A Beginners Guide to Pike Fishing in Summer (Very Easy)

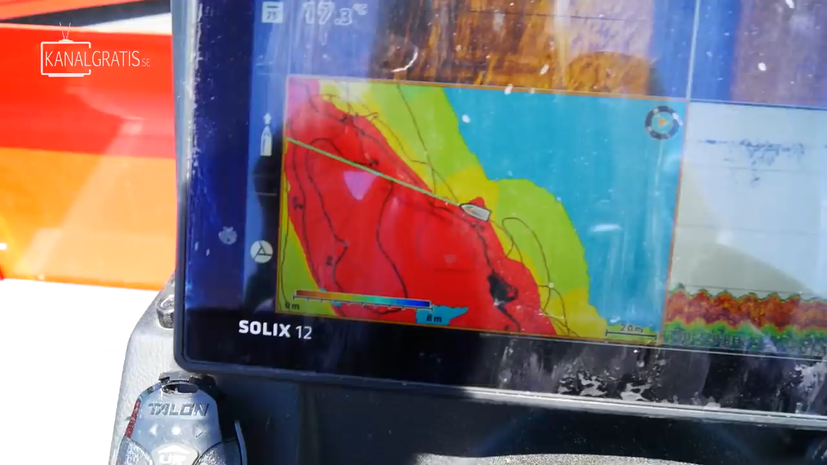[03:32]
Du ser på kartan här Felix att nu liksom det röda det är det grunda. Och det blåa och det gröna det är det djupa. Så nu ska vi ställa oss precis här på kanten.
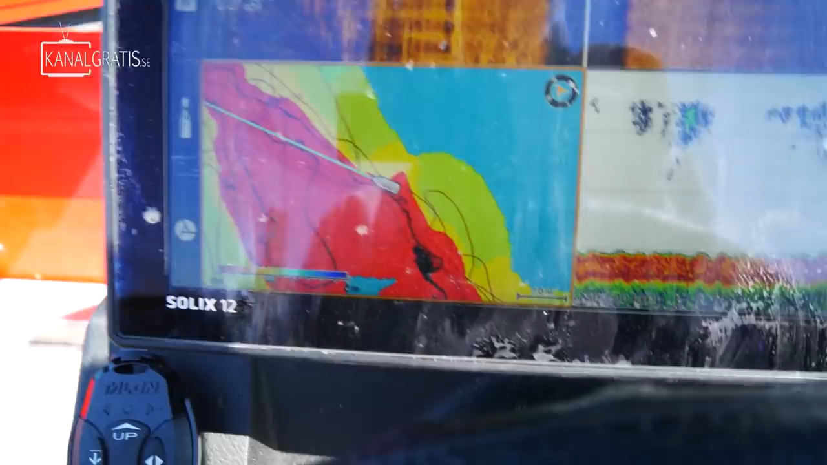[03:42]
Och så kan vi kasta dels in på det grunda och in på det djupa.